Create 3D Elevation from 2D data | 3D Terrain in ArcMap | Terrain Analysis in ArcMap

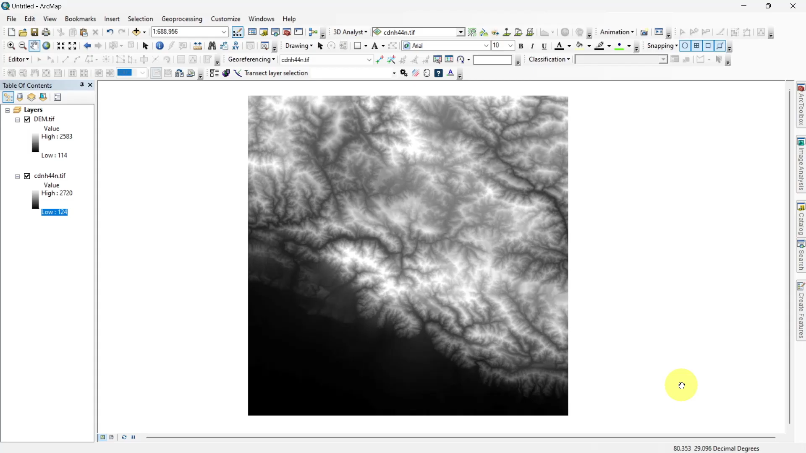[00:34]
Here I have added a DEM data in my ArcMap.
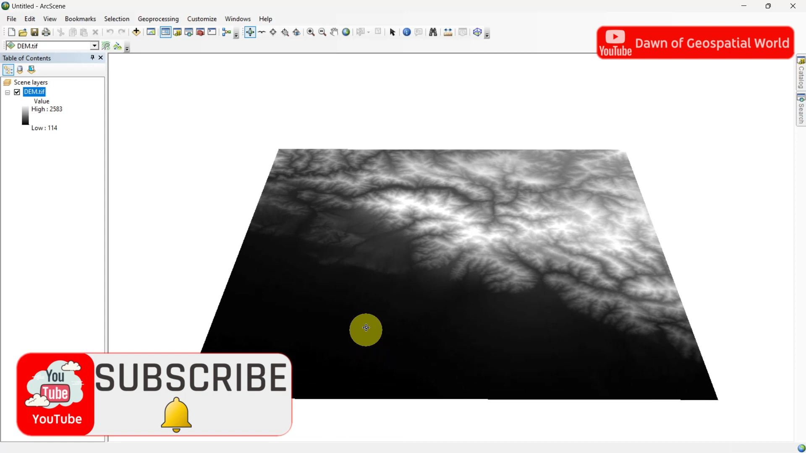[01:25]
Go to Properties and change the Symbology color.
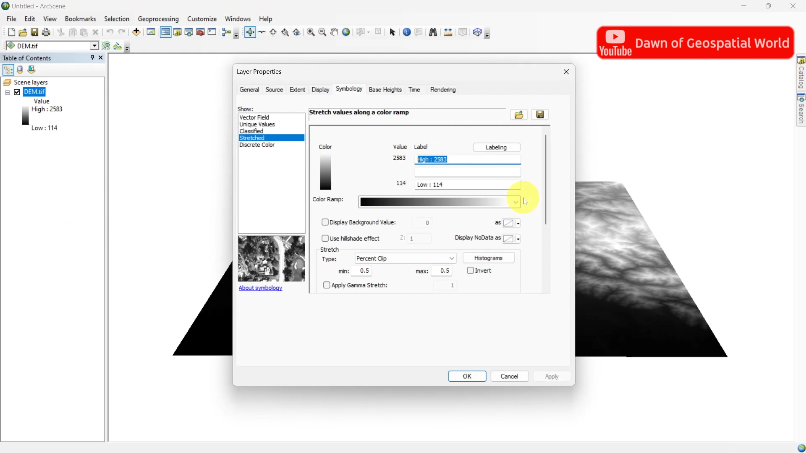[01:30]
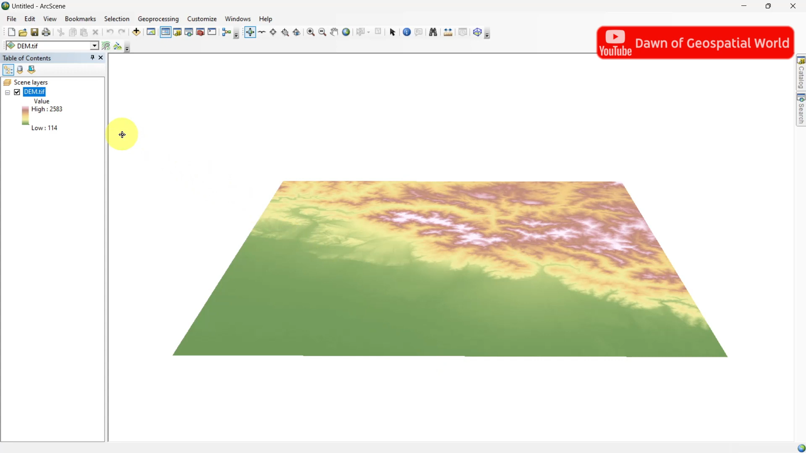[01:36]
Again, go to Properties and select Base Height.
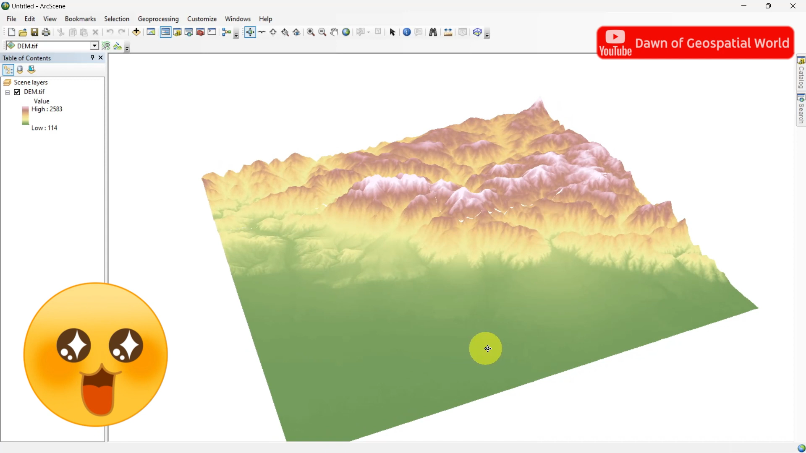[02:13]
If you zoom in a location, you can see data is discreet.
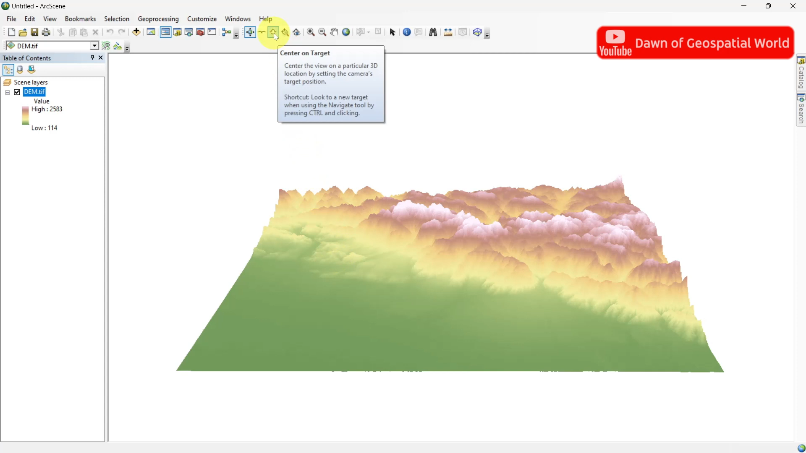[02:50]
Let's go for Advanced Visualization. Here I am adding a 2 color composite of this area.
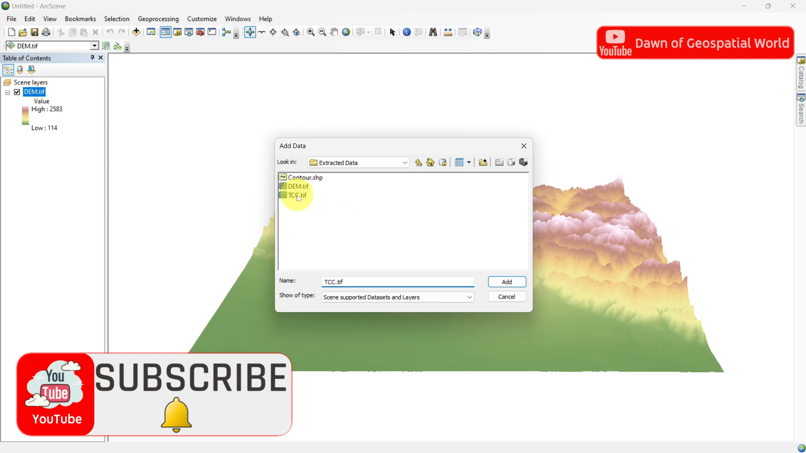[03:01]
You can also do this with TokoSheet or Google Maps images. But you need to georeference them first.